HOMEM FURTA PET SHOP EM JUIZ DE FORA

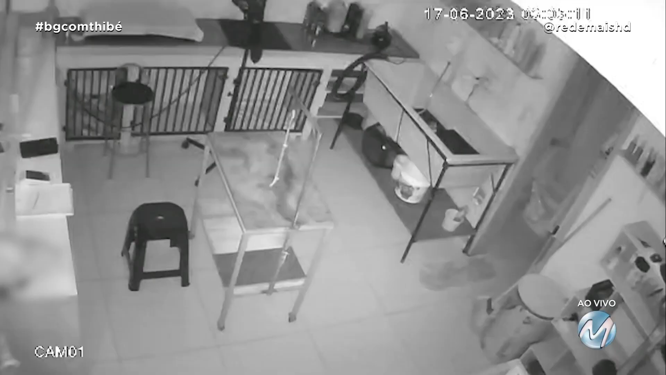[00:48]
O homem então entrou no estabelecimento e furtou cerca de 400 reais em dinheiro do caixa.
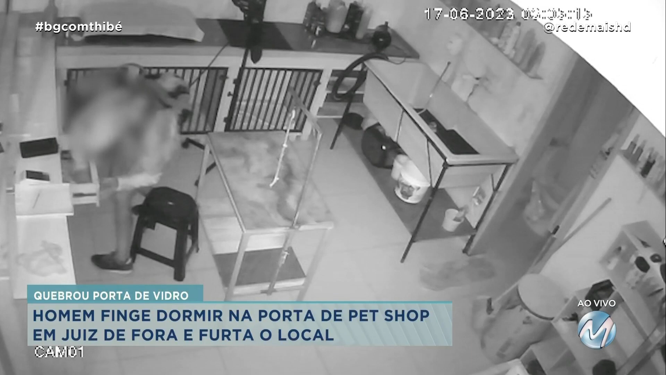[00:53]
A polícia foi chamada e um boletim de ocorrência foi registrado. Suspeito do crime ainda não foi encontrado. Nosso repórter Maicon Adão conversou com a dona do pet shop e vai trazer os detalhes para a gente. Vamos ver, balança aí. São quase três da manhã. Uma câmera de segurança no lado de fora do pet shop flagrou o suspeito se aproximando.